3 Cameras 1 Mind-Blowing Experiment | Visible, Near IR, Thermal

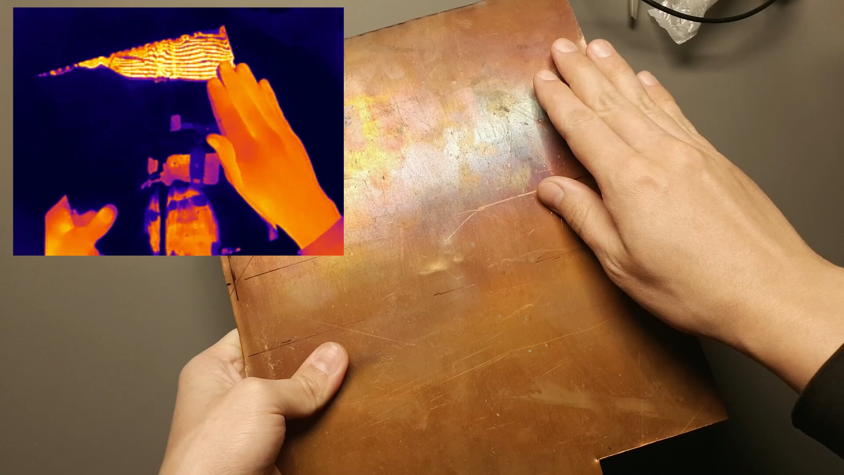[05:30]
But in infrared, metal behaves like a mirror. It reflects infrared light much more efficiently than visible light,
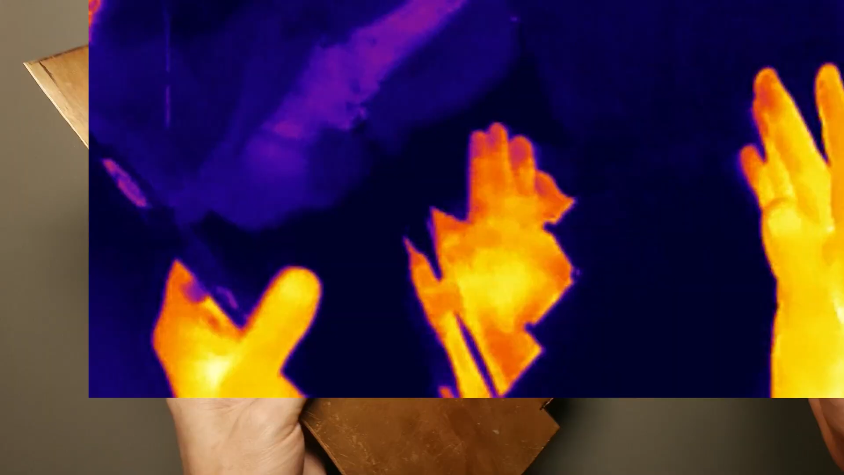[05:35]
which is why it looks so different in this spectrum.
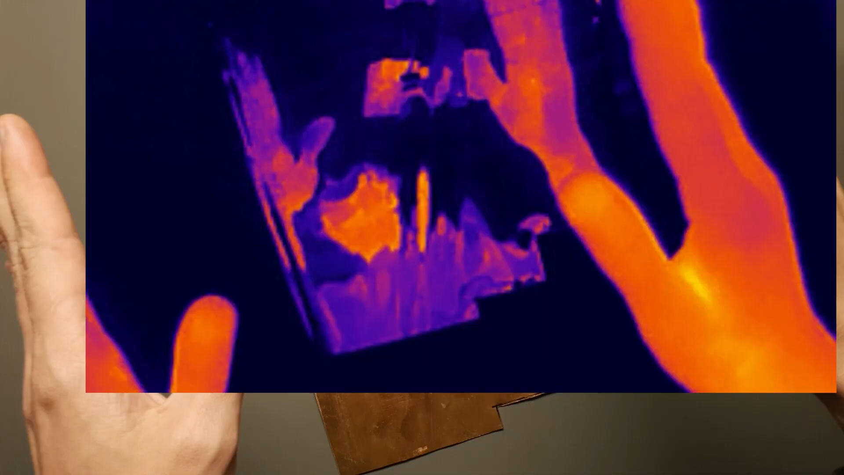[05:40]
Apparently, the lower the frequency, the easier it is to reflect electromagnetic waves, even off rough metal surfaces.
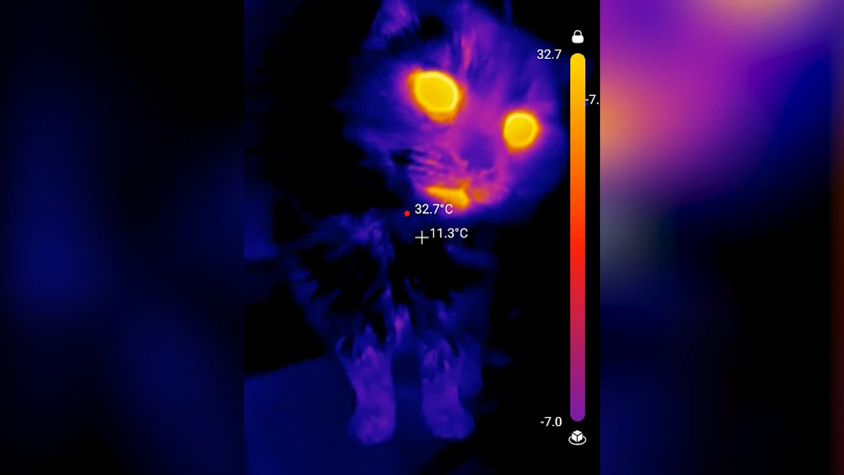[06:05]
let's take a look at something warm and alive, like my cat.
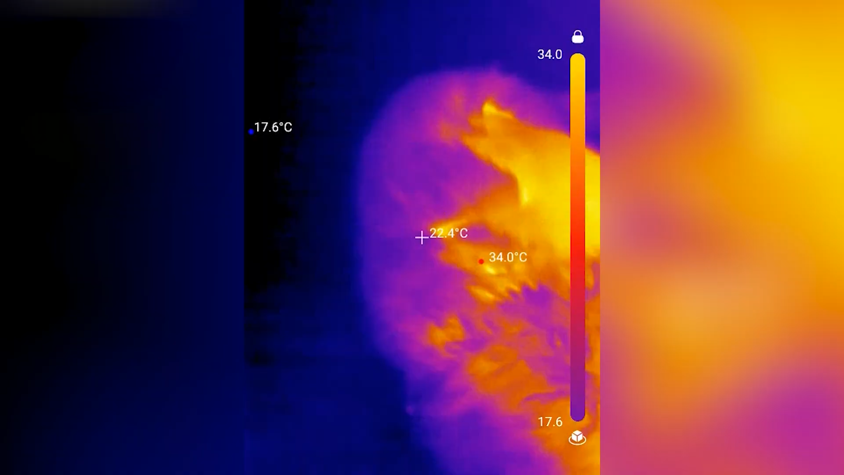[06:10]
On screen: spot 22.4°C, max 34.0°C, min 17.6°C
You can clearly see how fur helps trap heat, keeping him warm in the winter.
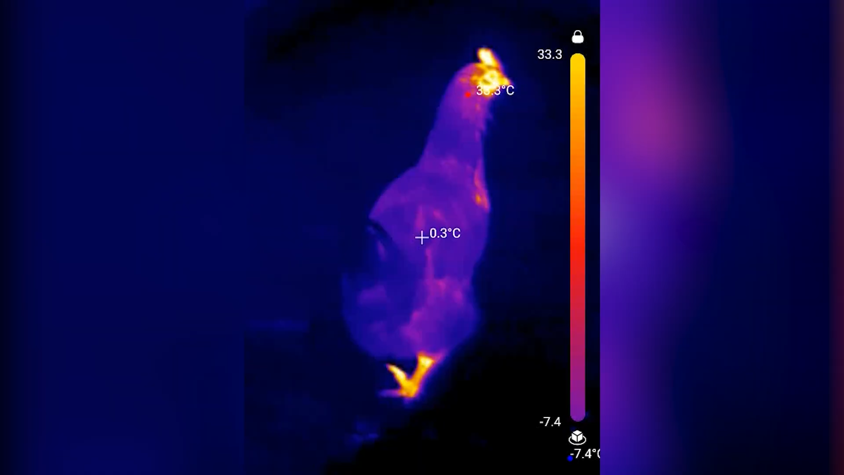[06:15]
On screen: spot 0.3°C
The same principle applies to chickens. Their feathers serve the same function.
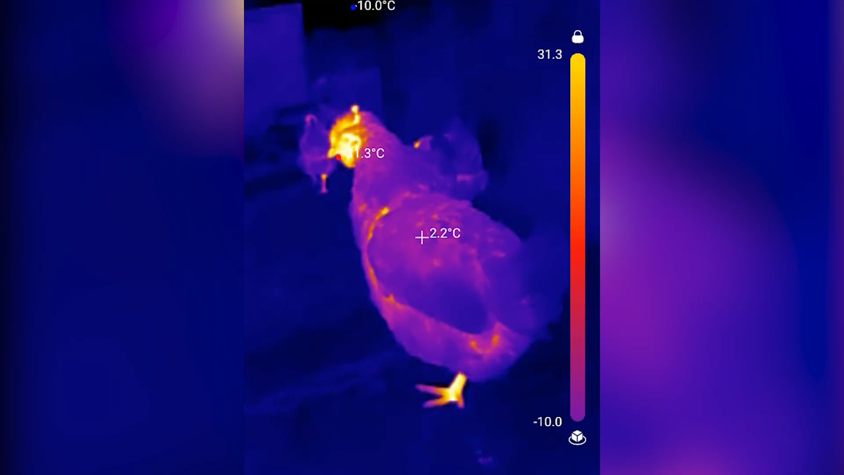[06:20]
In the infrared spectrum, the world looks very different. You can even see the temperature of water without touching it.
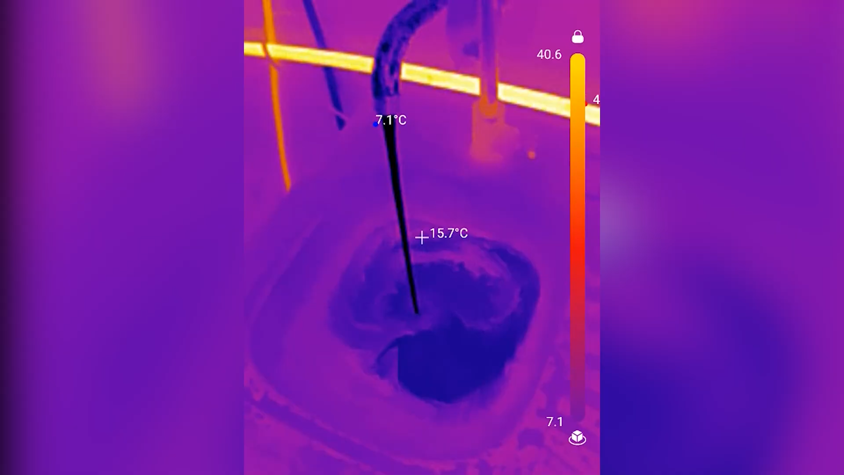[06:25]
On screen: spot 15.7°C, min 7.1°C
Watch as I switch this faucet from hot to cold.
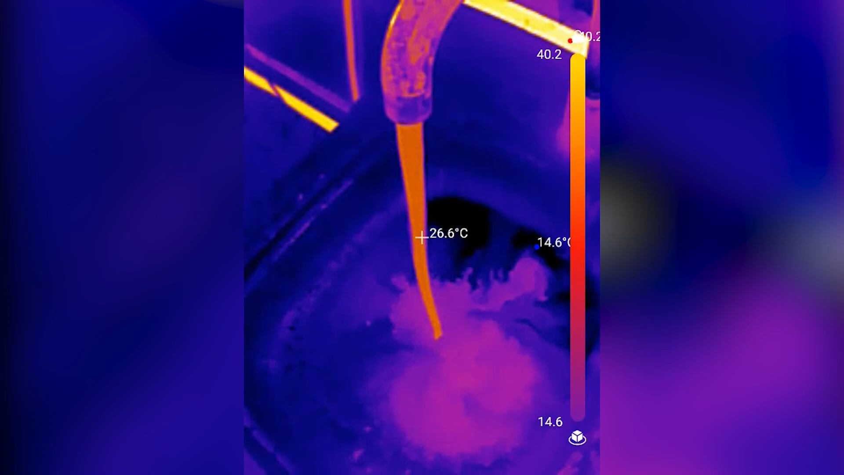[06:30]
On screen: spot 26.6°C
You can see the change instantly. That's amazing.
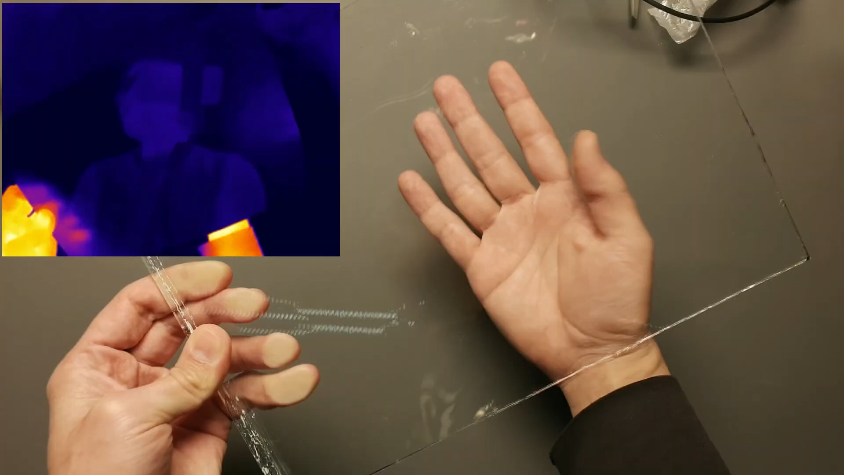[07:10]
To focus infrared light, we need special materials like germanium or zinc selenite, which makes the optics much more expensive.
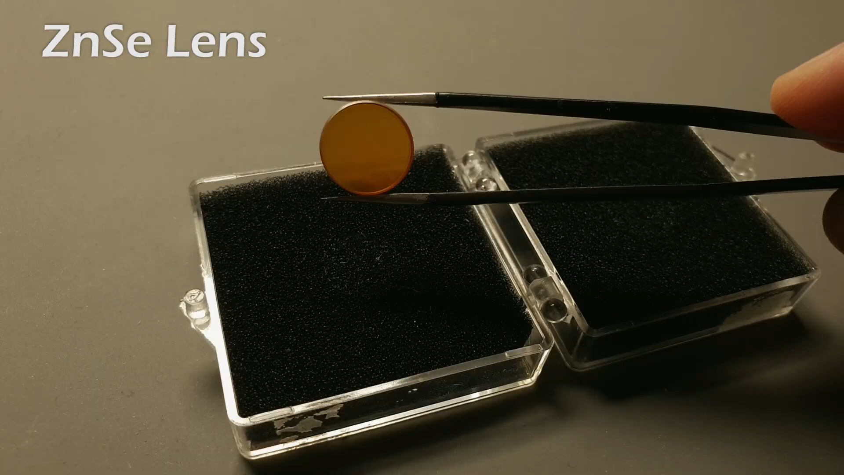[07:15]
With such lens, for example,
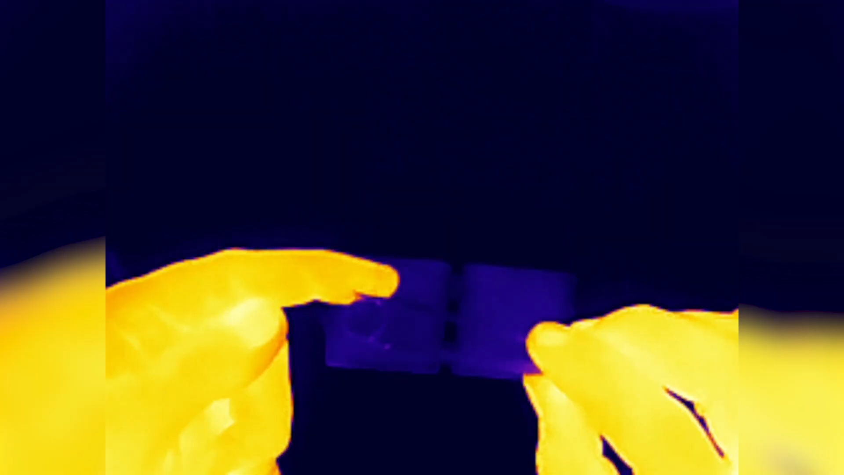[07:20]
I can focus the camera at a closer range and capture detailed macro images in the infrared spectrum. That's all for today. Give this video a like if you learned something new.